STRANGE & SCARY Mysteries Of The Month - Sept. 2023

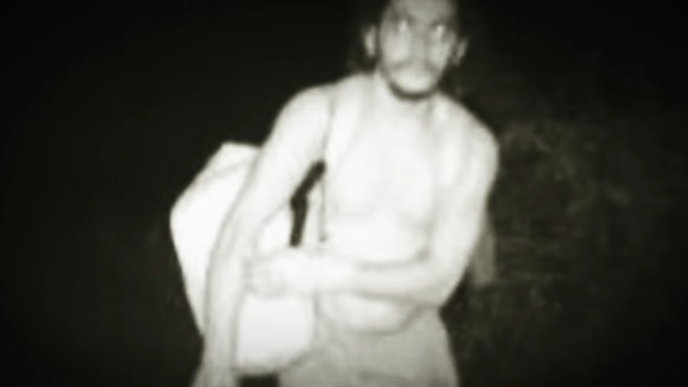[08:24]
him an elusive criminal roaming the streets and woods.
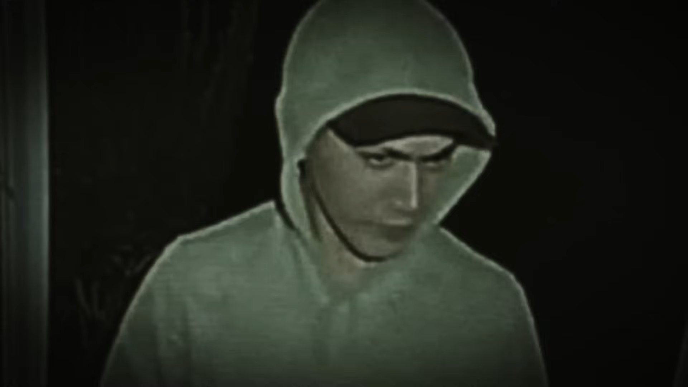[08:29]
The continuous ping of ring doorbell cameras have captured fleeting images of Cavalcante. But, like a ghost, he remains just out of reach.